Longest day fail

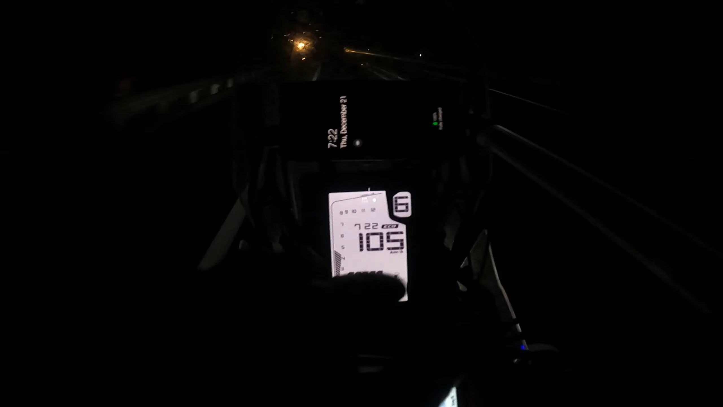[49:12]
And the bike's just about to click it. Oh, there it goes. 24,000.
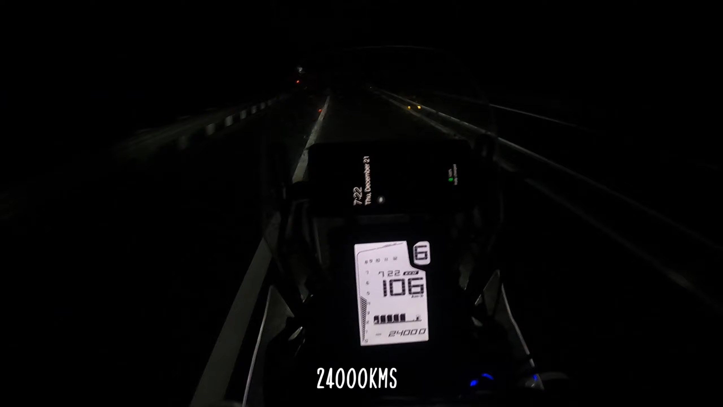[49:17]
It's 7:22.
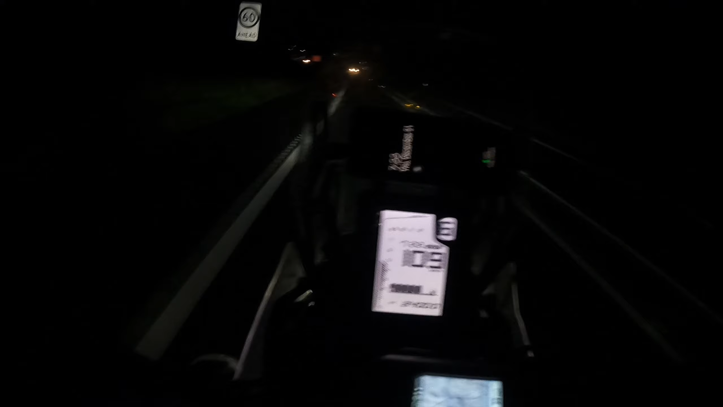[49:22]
A little bit late, but not bad, not bad. 24,000 km.